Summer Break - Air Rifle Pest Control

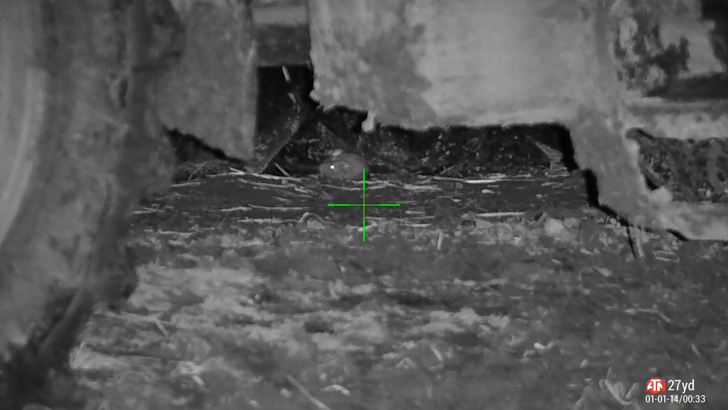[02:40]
It's nice to be able to get them when they come out the nest to be honest.
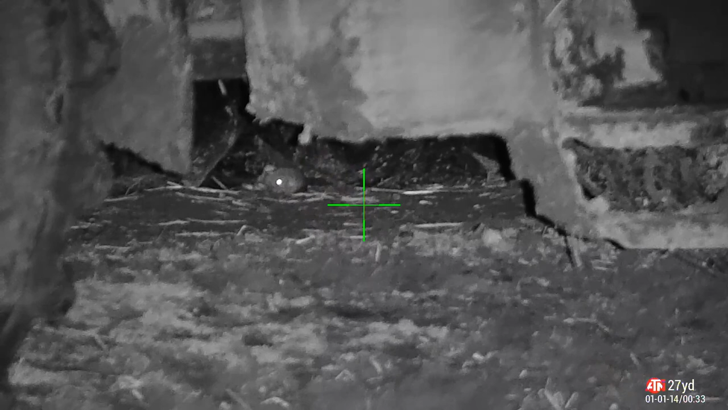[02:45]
You generally have to get a good shot on them then because if they end up back in the nest injured it's sort of quieting things down and you don't really get many rats come back out that nest. Just a little bit of patience and just hang them back see if I can get a better shot and it paid off. Straight down headshot. Just blitzed his brains there.
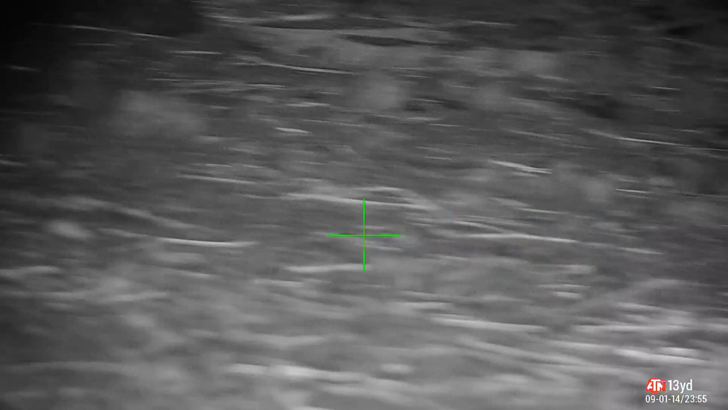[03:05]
I love a hectic rat shoot but it doesn't always work out that way.
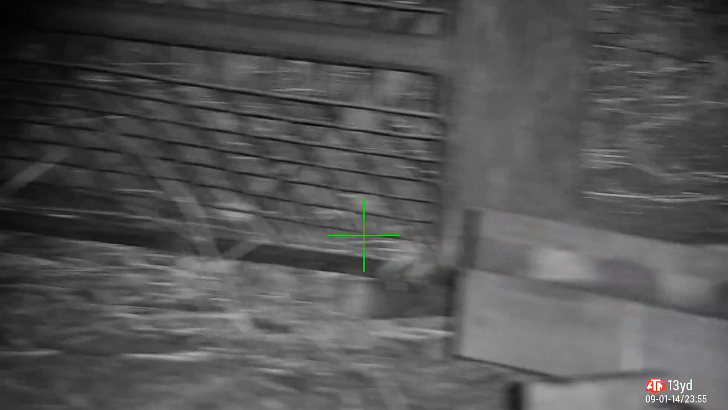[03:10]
Sometimes there's a lot of waiting around and hunting them out and
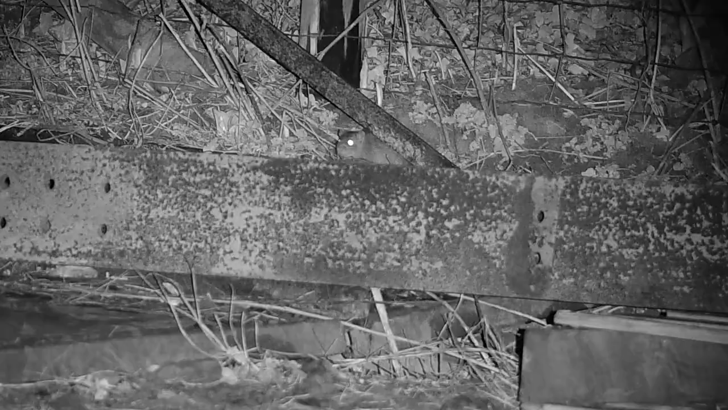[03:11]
the thermal is absolutely beautiful for that job.
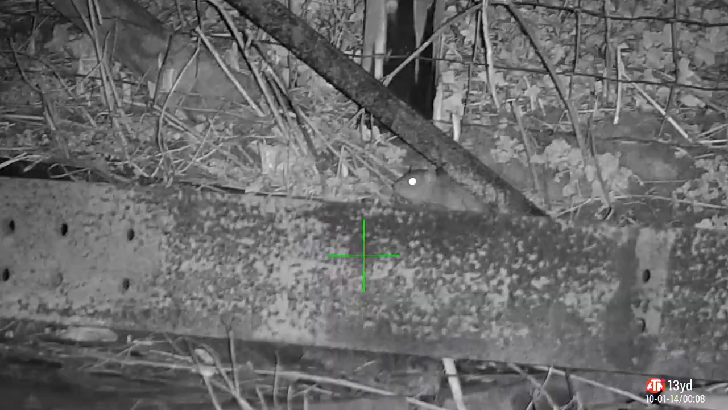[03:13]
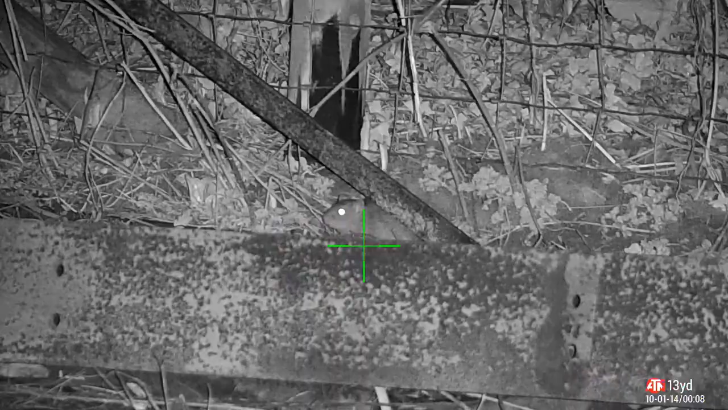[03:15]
I'd never have spotted him without thermal.
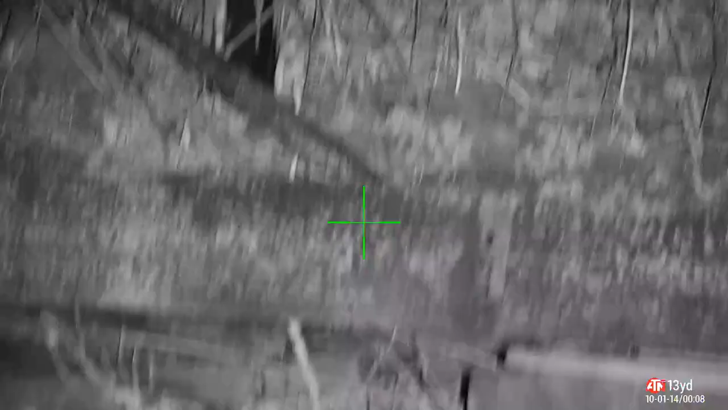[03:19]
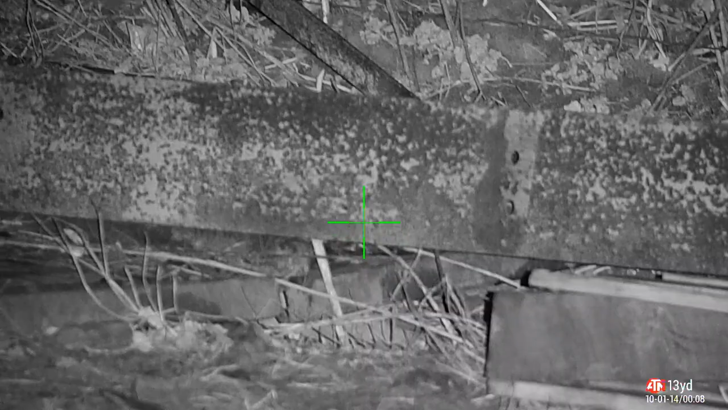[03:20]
But I did and I put a hole in them and as Jacinda Ardern would say he's dead.
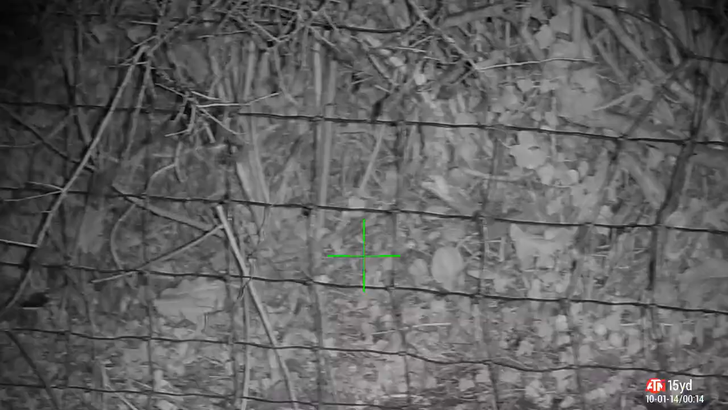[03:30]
Coming in from the fields and they're coming onto the farmyards.
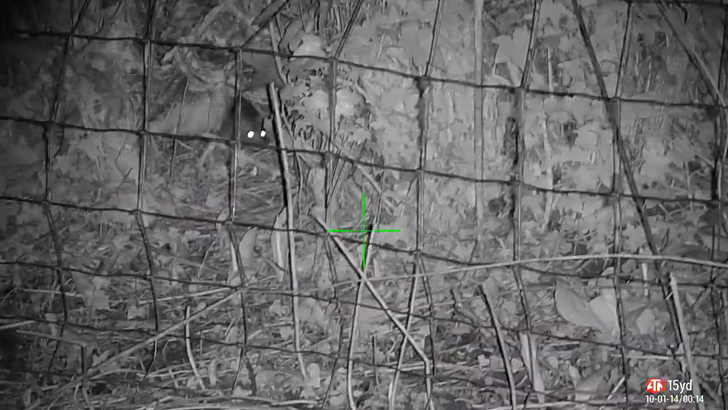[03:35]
They kind of come to the front, wait for a while, have a sniff, have a listen.
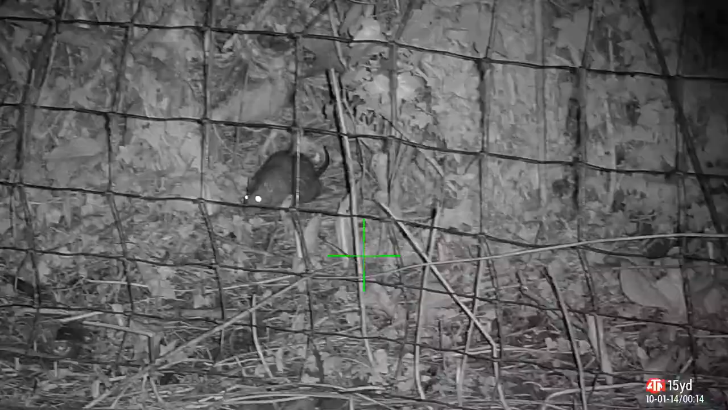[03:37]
When they think it's safe they'll come out.
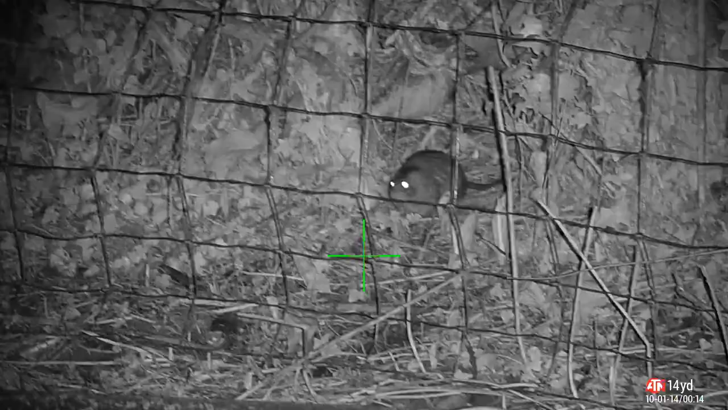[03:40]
But luckily got a nice open space there to thread that 2-2 pellet straight through. Proper dead. After you've shot a few in one particular area they tend to get a little bit wary and this next one that you're going to see he comes out from under the gate just about to hit the shot but he's not going to wait around. He disappears very quickly.